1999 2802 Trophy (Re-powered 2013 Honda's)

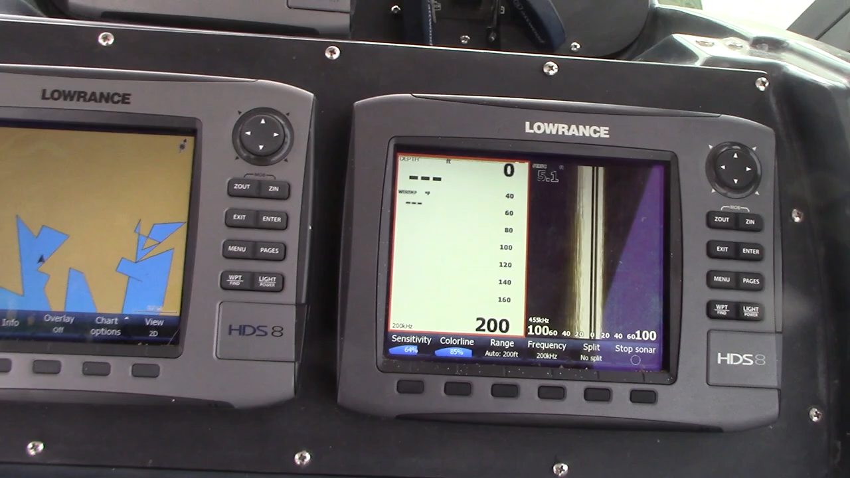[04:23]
HDS8s, twin, and an HD7. They're integrated so that they all talk to each other. You can have radar on one, fish finder on the other, and engine controls,